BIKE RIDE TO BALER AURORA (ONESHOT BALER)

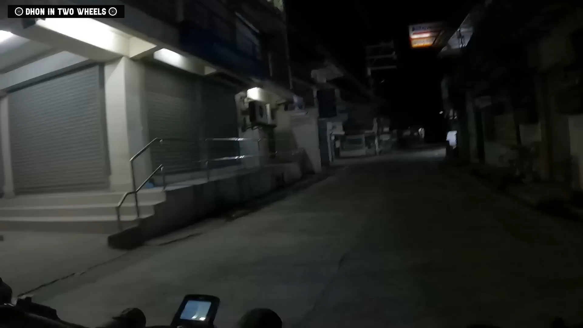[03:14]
Yeah, palabas ng bypass. Palabas ng bypass yan dyan. Dito pa kami, diretso pa kami dito.
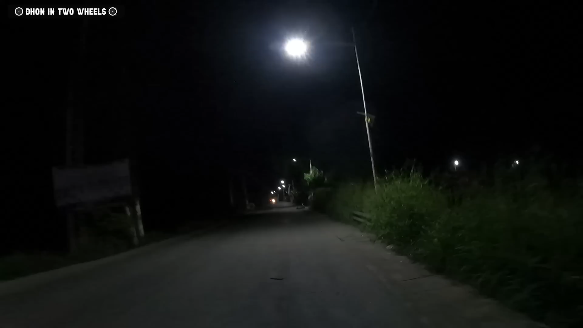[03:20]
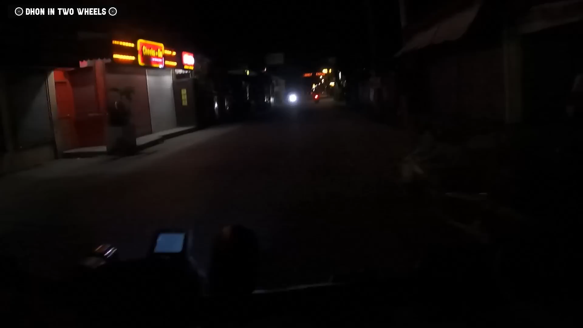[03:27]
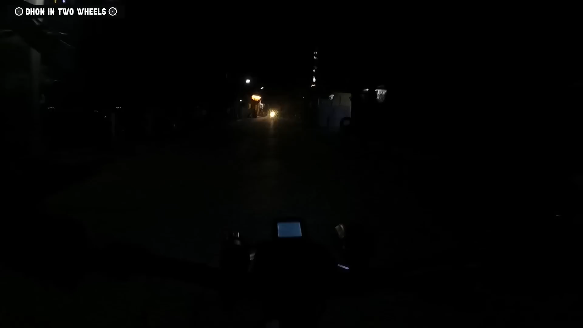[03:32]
Madilim ang iyong paligid. Ating gabi, walang taytay.
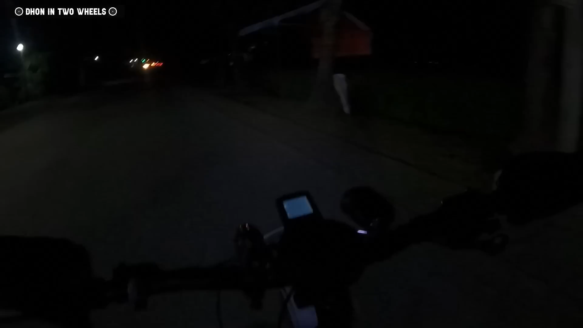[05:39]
Tapos na kami mag break time. Time check. 12:01 dito kami sa Pandi Road. Madilim. Madilim ang iyong paligid.
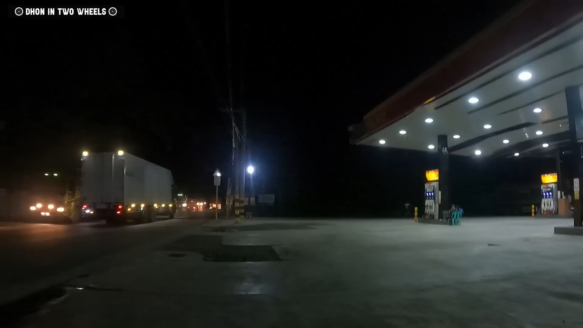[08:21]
Santa Rosa bypass road. Antay lang namin ibang tropa.